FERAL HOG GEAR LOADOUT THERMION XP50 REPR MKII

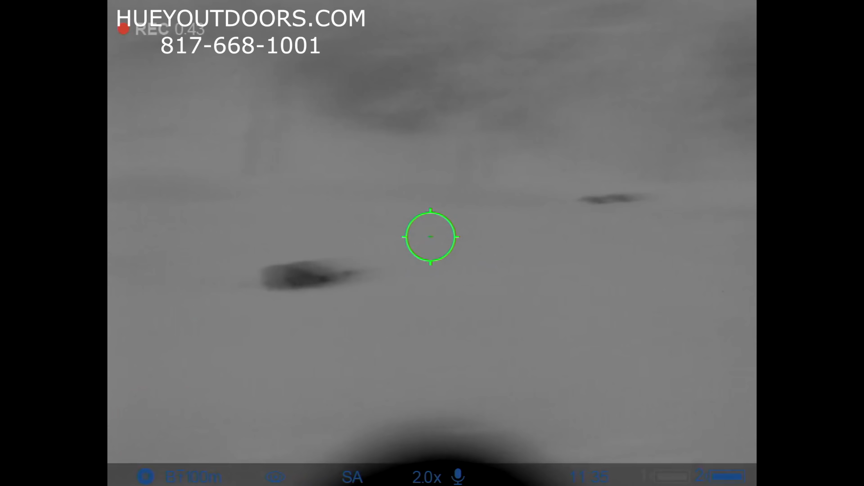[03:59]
They're all you on that side. Nice, nice. I'm going to step out this way.
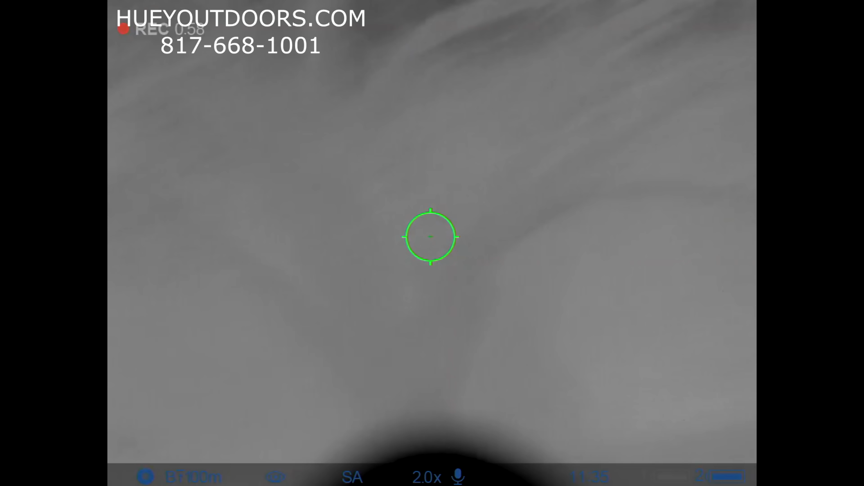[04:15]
Oh, that sounds mean down there. I can't see it.
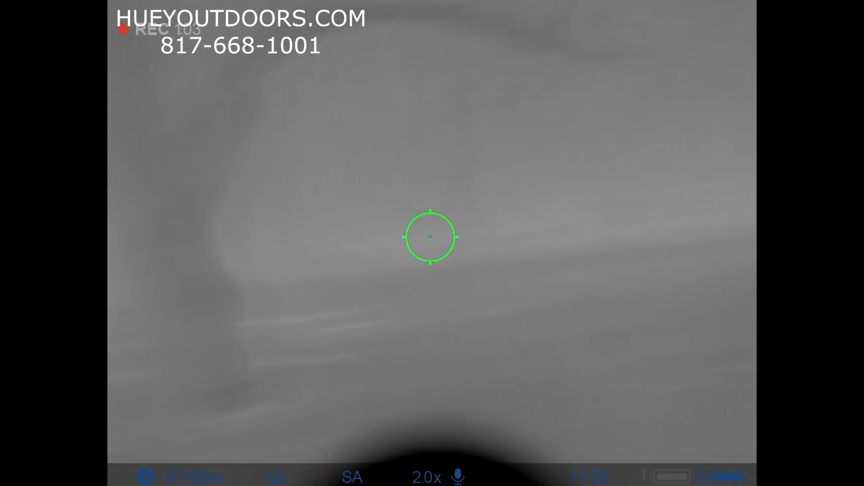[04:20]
Is it behind that tree? Uh-oh, I got one over here.
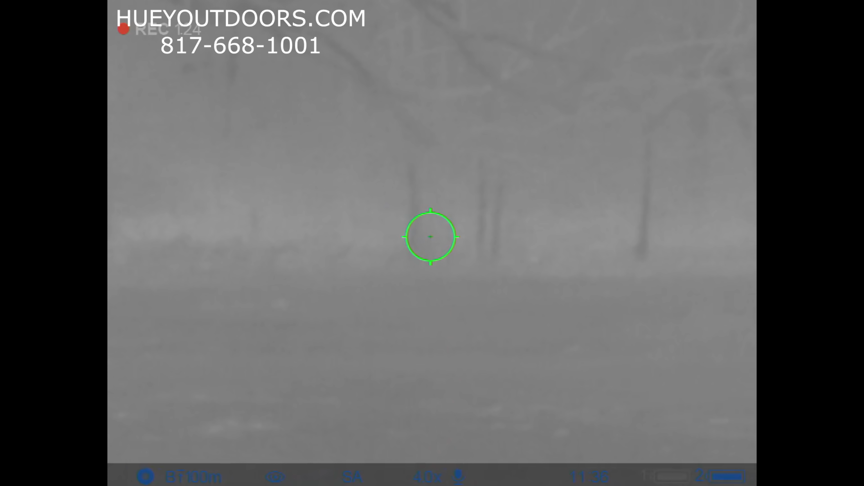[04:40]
Oh, he just fell over. He's flopping. Dude. Dude. That, I don't think, could have gone any better.
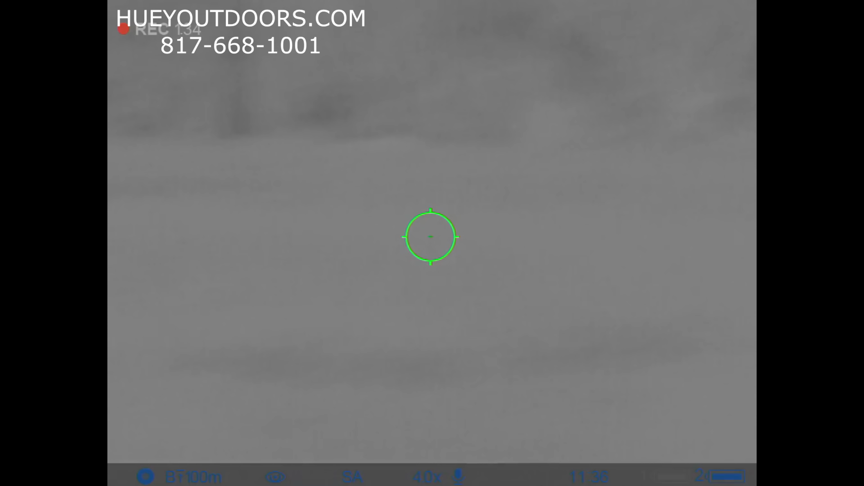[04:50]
Alright, I'm ready whenever you are.
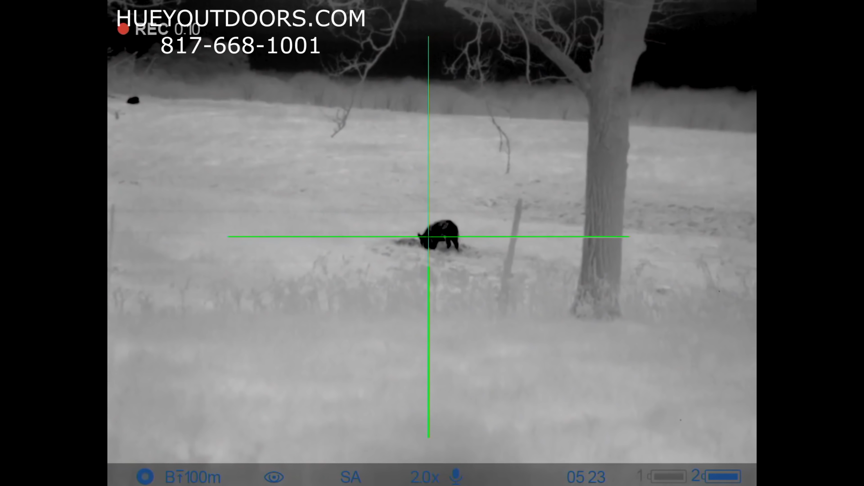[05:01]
Oh, nice.
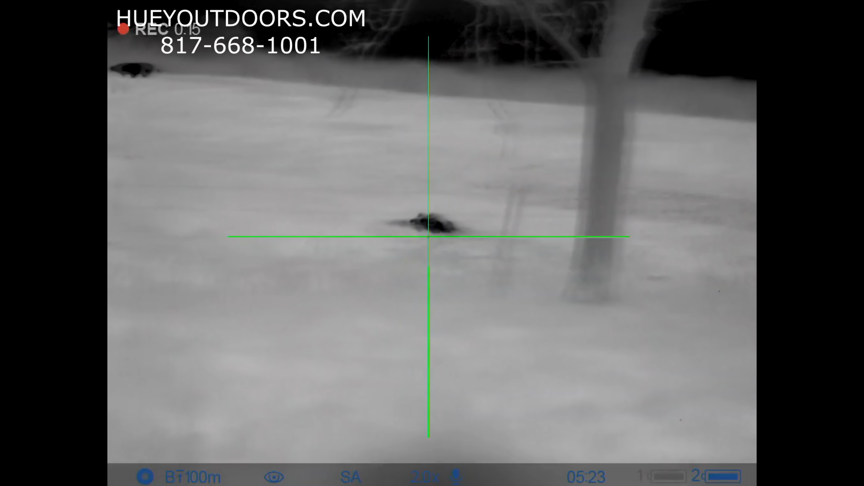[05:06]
Stay on him. Look at all that blood.
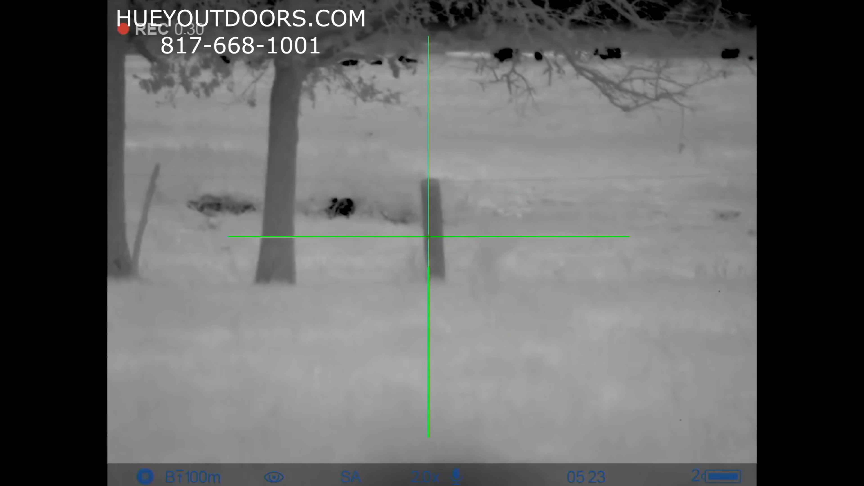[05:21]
He's bleeding. You see all the blood coming out of him? God, look at all that blood.
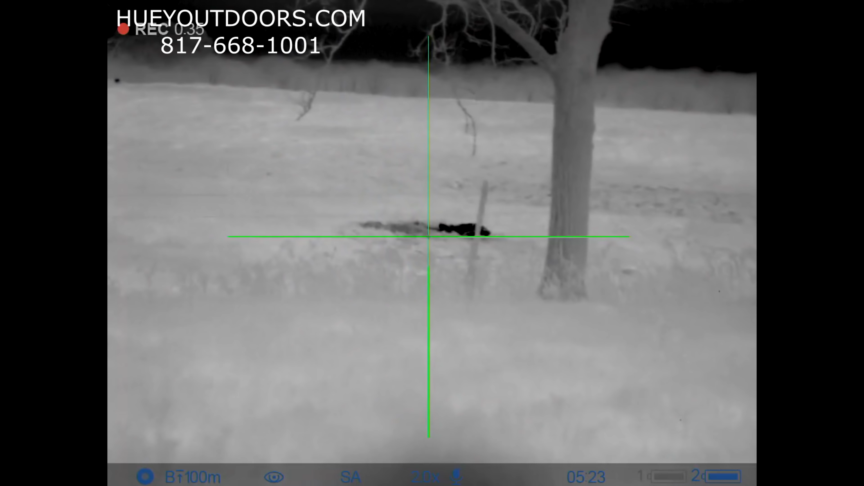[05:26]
Yeah, he's done.
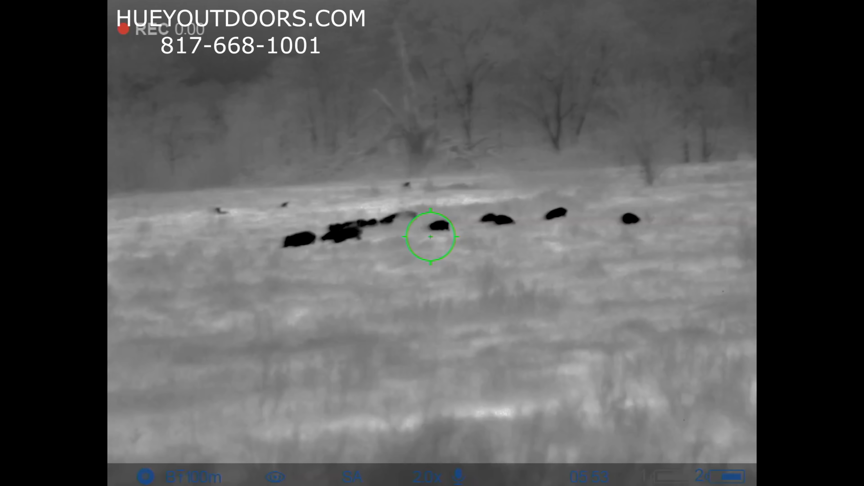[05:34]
Background, so don't shoot a deer. You ready?
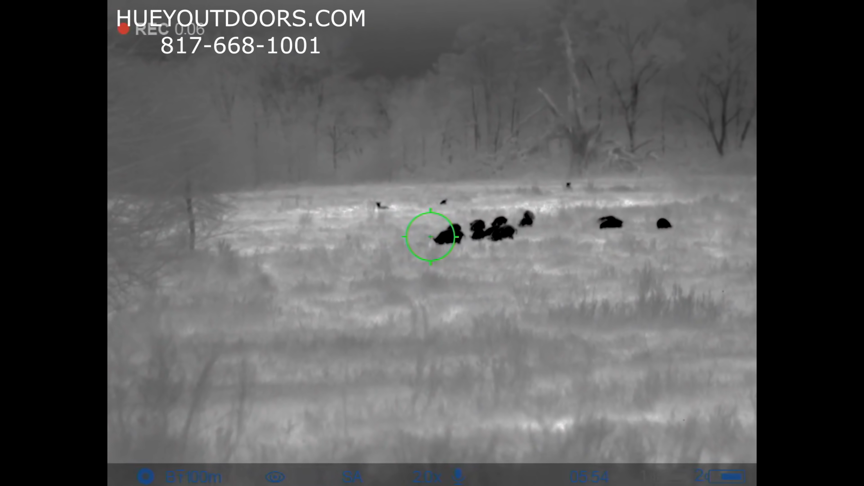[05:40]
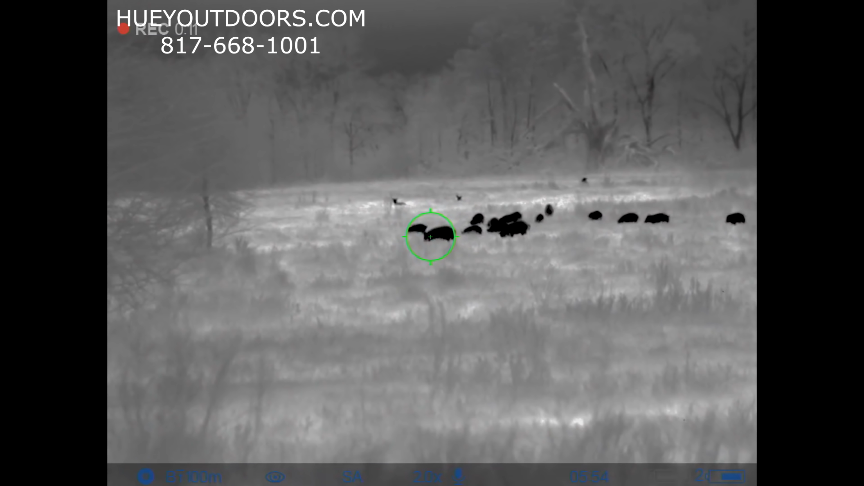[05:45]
I'm going to shoot this one to the left. You ready? Three, two, one, zero.
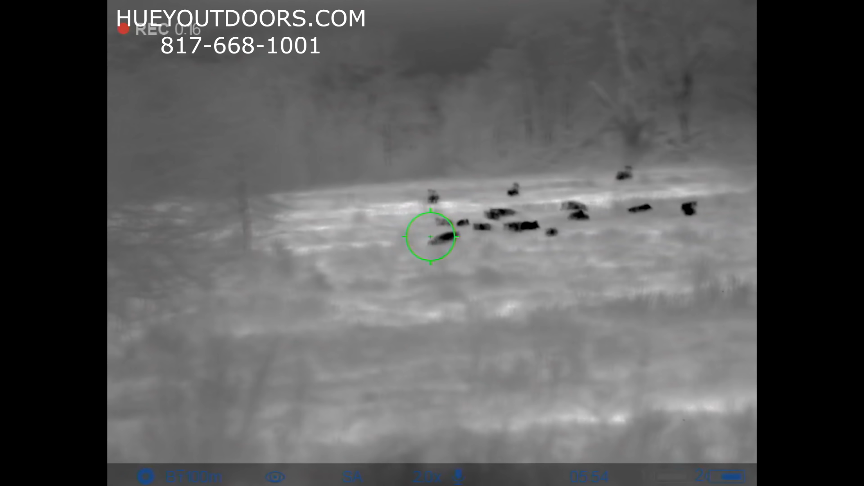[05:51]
There we go. Can't tell what's a deer and what's a pig.
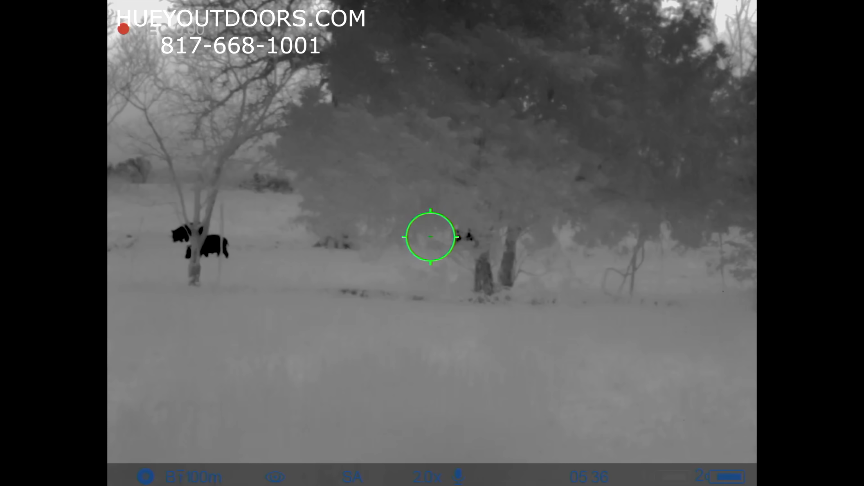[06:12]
Do a little voiceover on this one to explain what's happening.
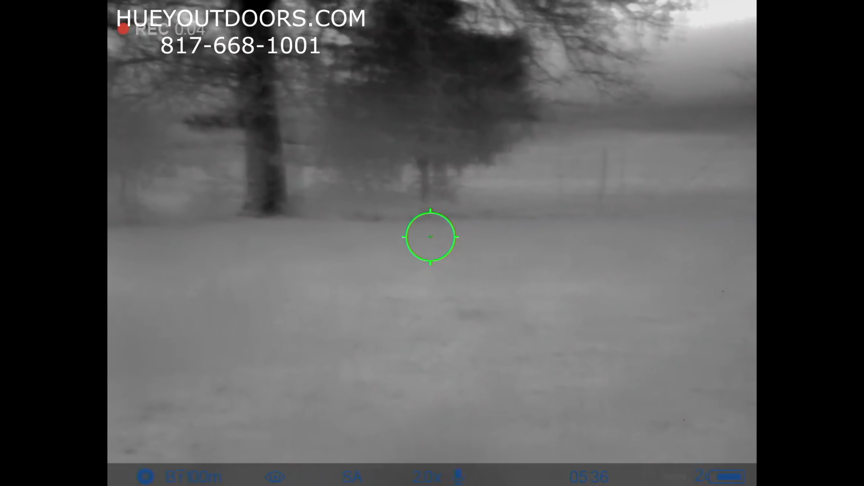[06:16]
I have pigs here under the trees eating acorns. They're going to end up running to the right.
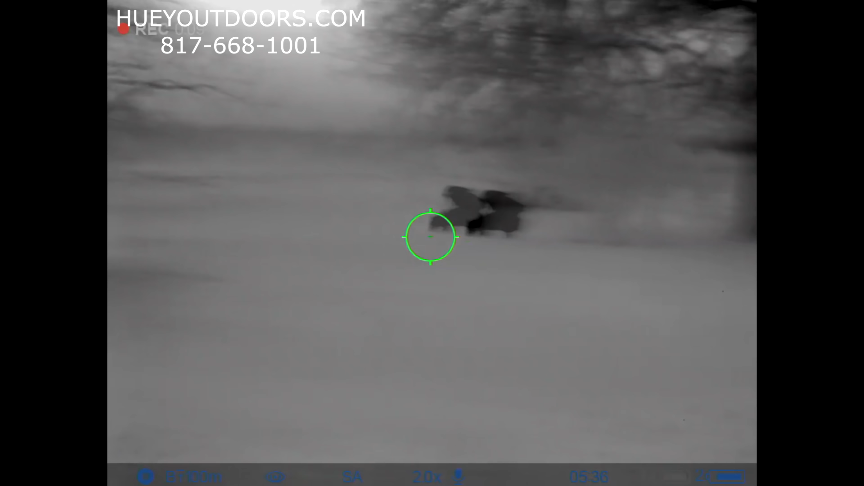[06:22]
Right into a herd of cattle grazing.
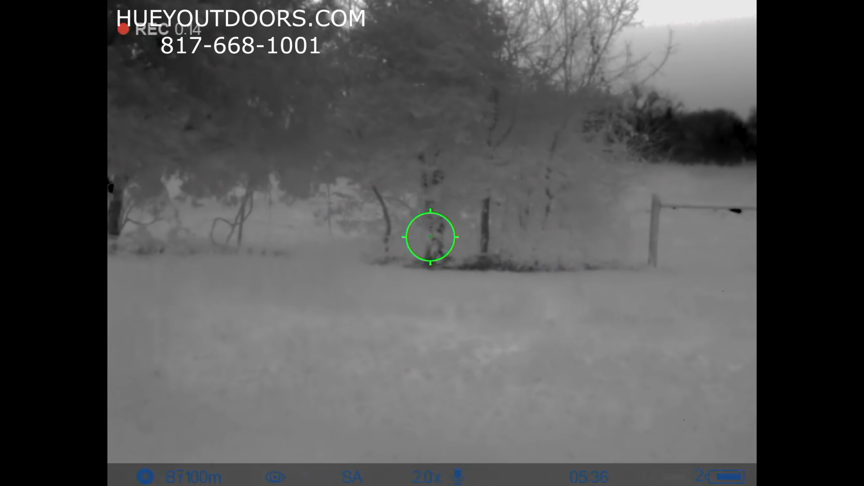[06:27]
Now, unfortunately, the cows are all up here on that tree line.
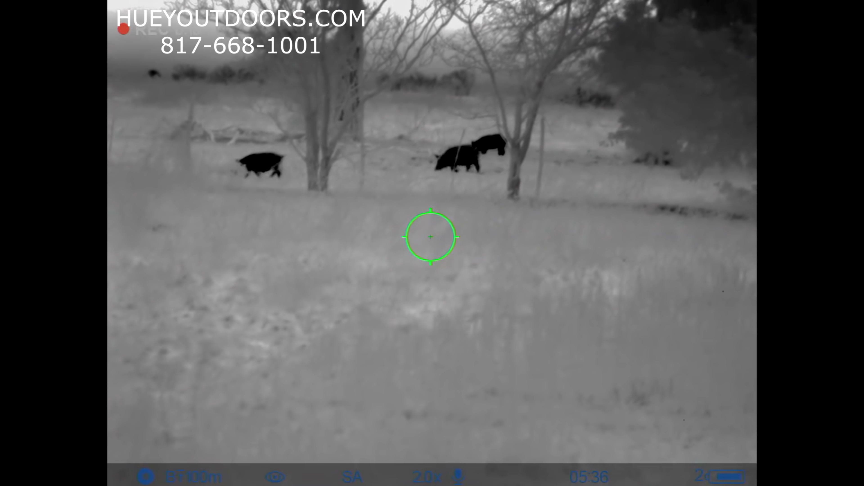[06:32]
And with the tree line there, the scope just didn't have the resolution, the ability to make it where I could see clearly if there was a cow there or not.
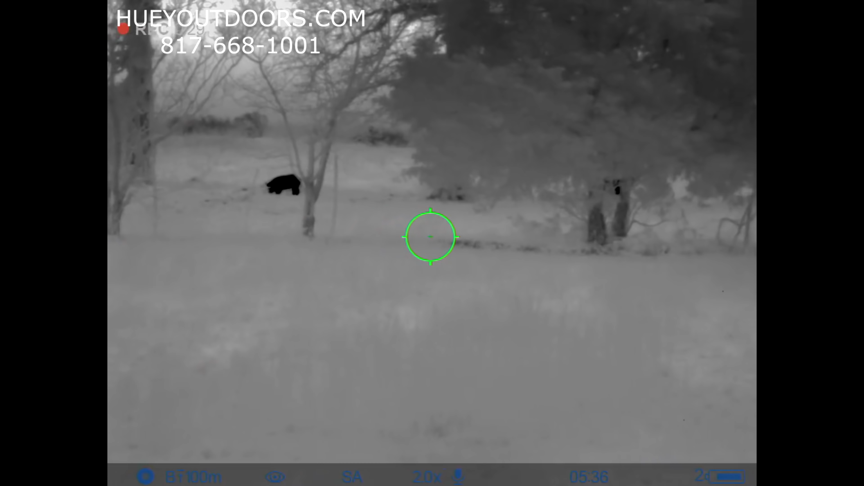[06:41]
I could see the pigs clearly, but I just couldn't tell enough to know if there was cows behind them and I wasn't comfortable shooting.
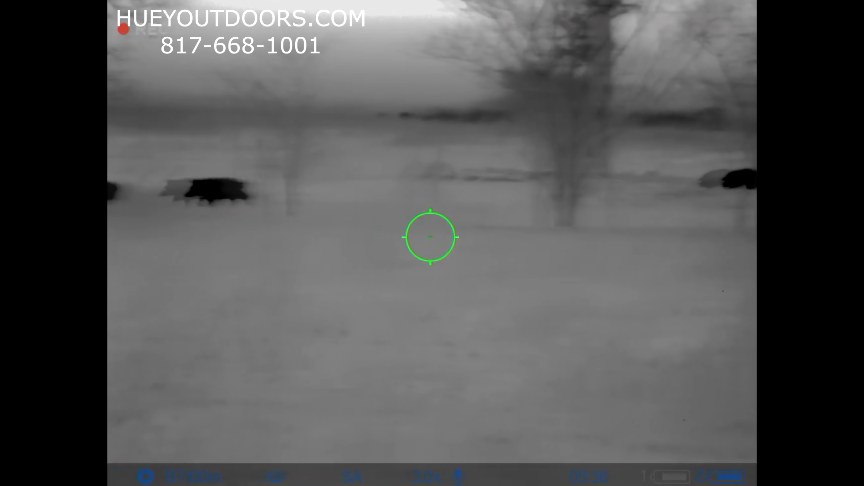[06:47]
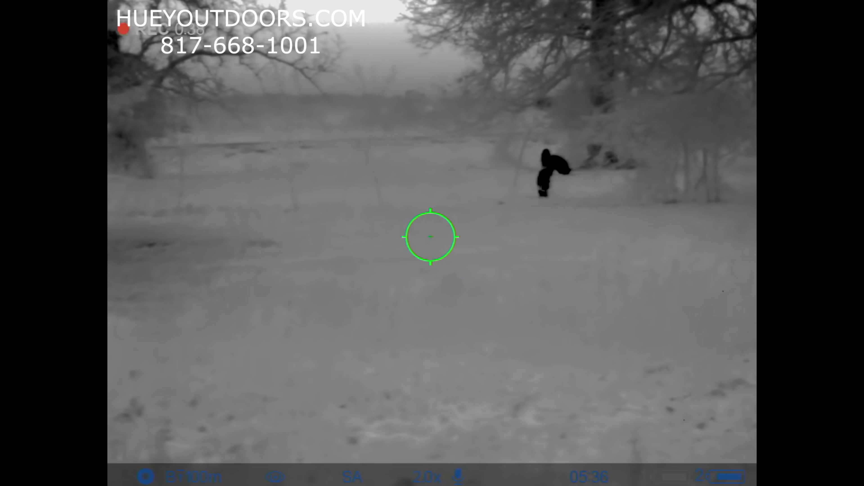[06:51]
So, I only got four pigs out of this group. I got the first one, two runners,
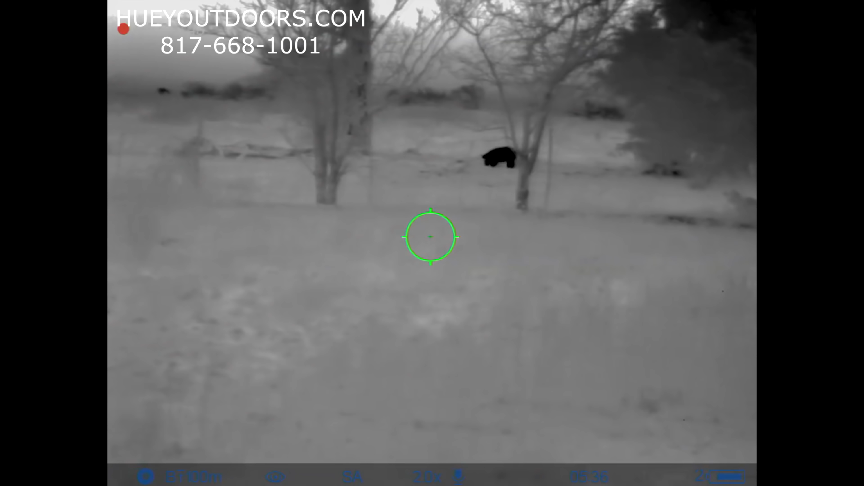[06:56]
and then a fourth one finally stops up there on the hill and I got a clean shot on it.